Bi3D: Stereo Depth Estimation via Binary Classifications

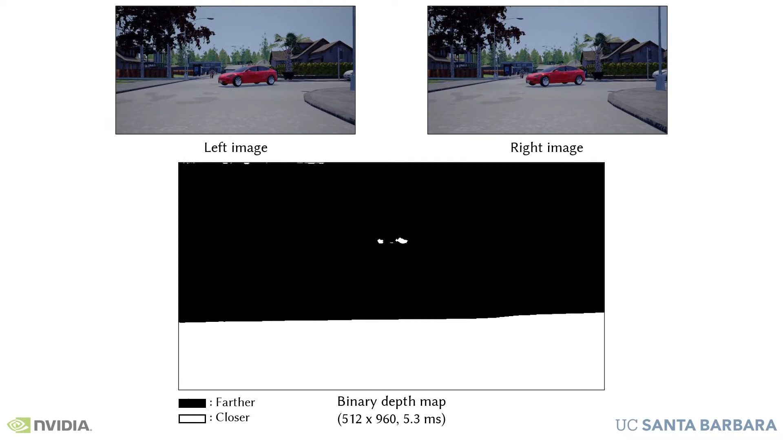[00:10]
Given a stereo image, our method can detect objects that are closer than a given distance in just a few milliseconds. This one-bit depth works as a programmable geofence in front of the camera. With a larger computational budget, we can estimate a highly quantized depth, five levels in this example, without sacrificing spatial resolution. The complexity grows linearly with the number of quantization levels,
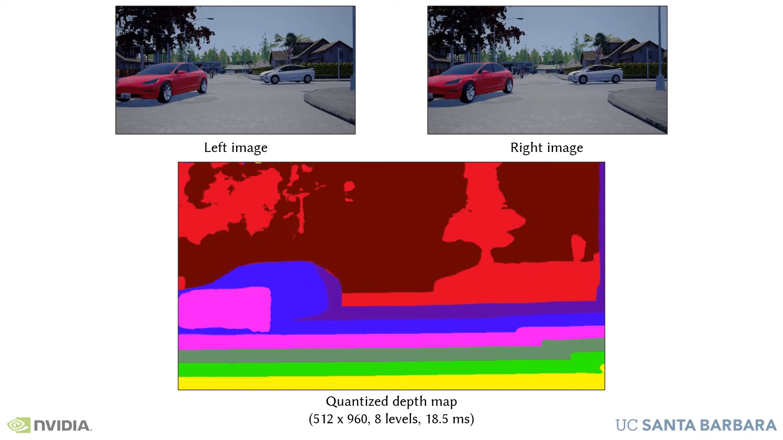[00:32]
so we can easily increase the accuracy to, say, eight levels as shown here. By3D can also estimate a traditional depth map, achieving competitive results on standard benchmarks.
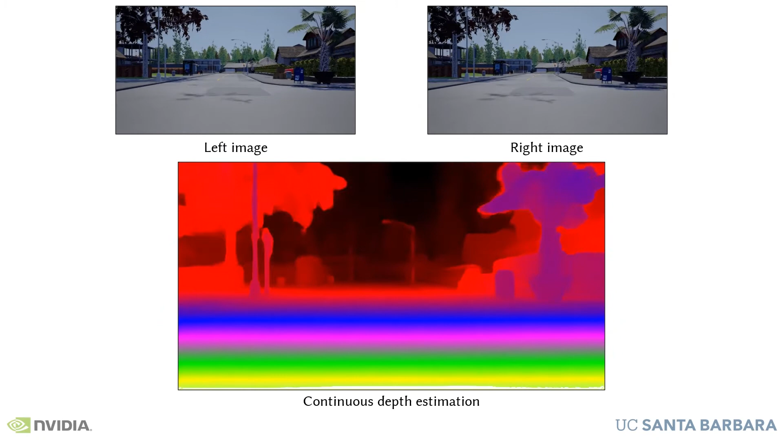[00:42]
Unlike previous methods, when a full depth map is too expensive,
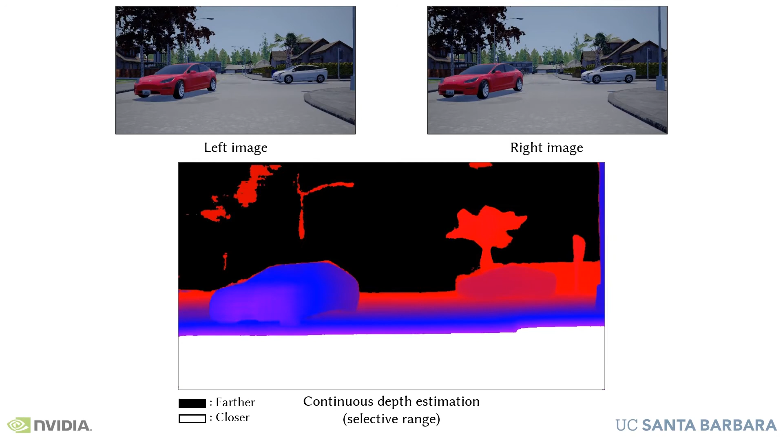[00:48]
By3D can allocate all the available computation to a specific range of interest, while properly identifying out-of-range objects.